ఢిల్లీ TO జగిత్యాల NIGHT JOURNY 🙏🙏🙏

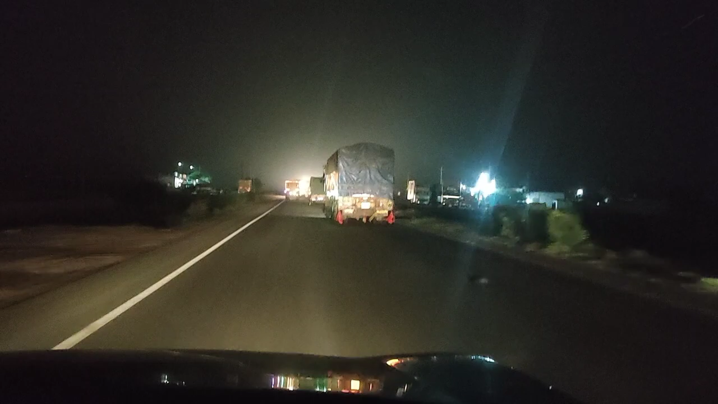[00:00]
नमस्ते, जय श्री राम, भारत माता की जय, वंदे मातरम। यूट्यूब मित्रुलंदरिकी शुभरात्रि। सारी डिस्टर्ब चेस्तुन्ना, दयचेसि एवरु एमनुकोवद्दु, एंदुकंटे మనం ఢిల్లీ నుంచి బయలుదేరి నాన్ స్టాప్ గా ఇప్పటి వరకు 333 కిలోమీటర్లు వచ్చినాం, 333. అయితే నిద్ర వస్తుంది, టైం కూడా 3:30 అవుతుంది ఎగ్జాక్ట్లీ.
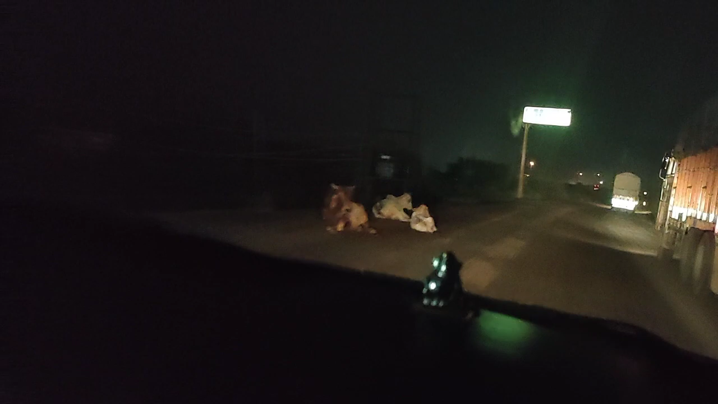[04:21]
వీటి వల్ల రోజుకు కమ్సకం ఇవి ఈ ఆవులు ఏవైతే ఉన్నాయో రోజుకు ఒక 20-30 ఆవులు హెవీ వెహికల్స్ కానీ మన లాంటి చిన్న పనులు కానీ గుద్ది చనిపోతాయి.